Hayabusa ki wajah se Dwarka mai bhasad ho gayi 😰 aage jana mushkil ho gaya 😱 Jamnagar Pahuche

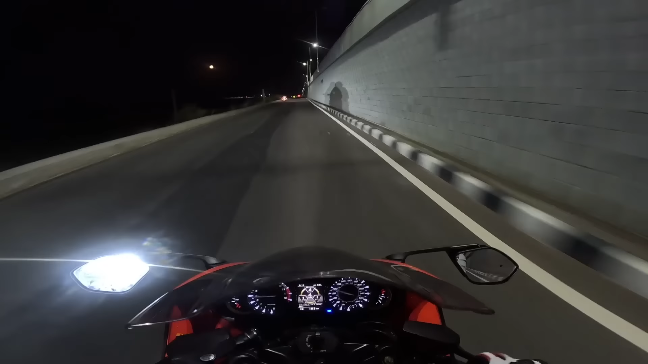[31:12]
चलो बाय बाय, अपने एल पी भाई जा रहे हैं, हम यहाँ से लेफ्ट हो जाएंगे और ये सीधा निकल जाएंगे, ये हमें ब्रिज के नीचे तक छोड़ने आया है।